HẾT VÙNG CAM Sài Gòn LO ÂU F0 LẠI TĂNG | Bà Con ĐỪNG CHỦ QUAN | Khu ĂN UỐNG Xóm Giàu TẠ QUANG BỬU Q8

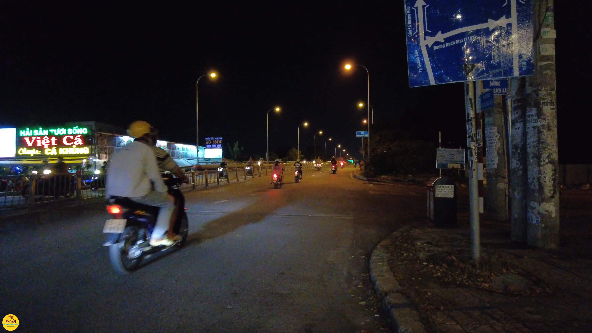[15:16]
Thôi em mời anh chị chúng ta cùng nhau đi lên cầu tạo quân bựu nha Xe cổ cũng khá là đông
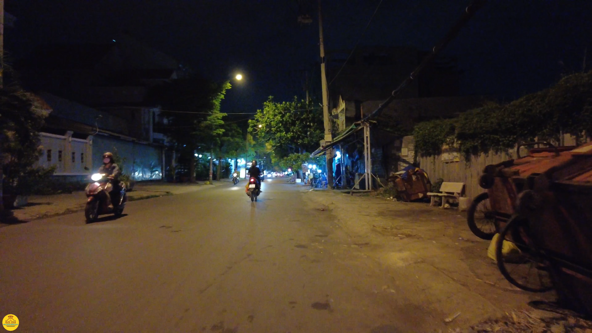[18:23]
Hướng này thì anh chị đi ra đường Phạm Thế Hiện luôn
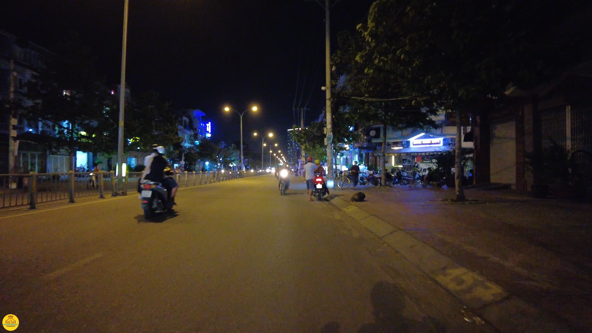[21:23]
Nhưng mà những cái hàng quán nhỏ nhỏ Thì mất hết rồi Mất tiêu hết trơn trời Cà phê Lề đường đó anh chị Những cái quán cà phê ở ngoài lề đường như thế này Các bạn trẻ đi ăn kem Kem nhạc 368
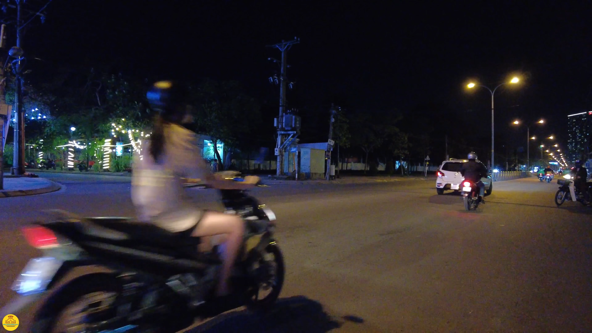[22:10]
Rồi mời anh chị quẹo Có đèn là Có đèn là quẹo qua cho nó vui
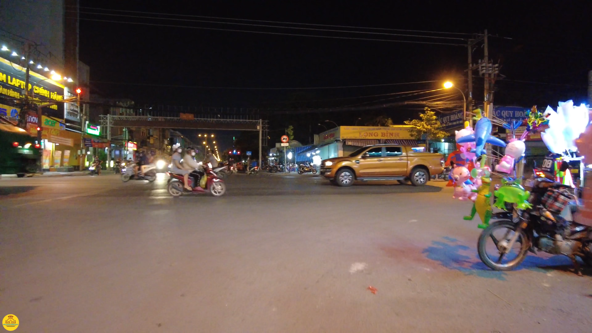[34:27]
Hôm nay chúng ta đi một khoảng hay quốc lộ 50 này Ồ để bán chân gà nướng xà tế Bên trái em là bến xe quận 8 thưa anh chị Ở đây thì có bộ rất là nhuộn nhịp á Nhuộn nhịp nhiều khi còn nhuộn nhịp hơn cả cái con đường tạo